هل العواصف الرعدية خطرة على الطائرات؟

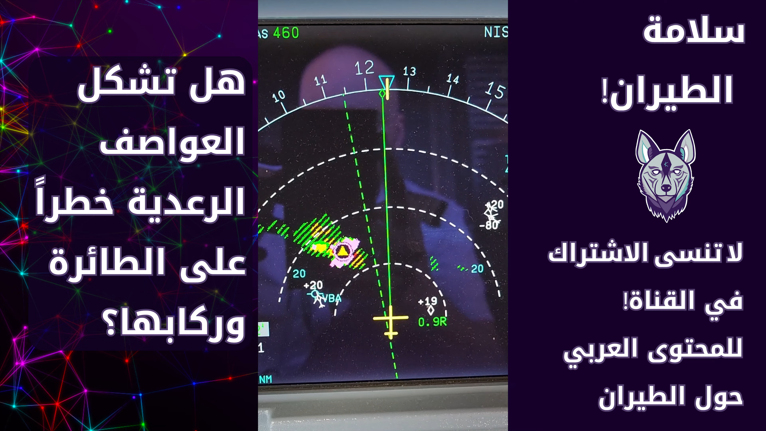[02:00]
لونة بنفس الشي هيدا اخطر شي نحنا مبعد عنهم فيكن تشوفو هون
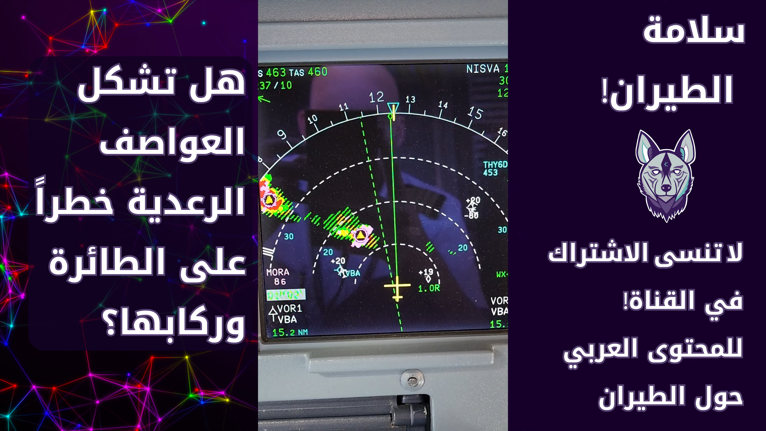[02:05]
بالفيديو ونحنا بلشنا اساسا مبعد عاليمين وفيكن تشوفو الغيمة وين موجودة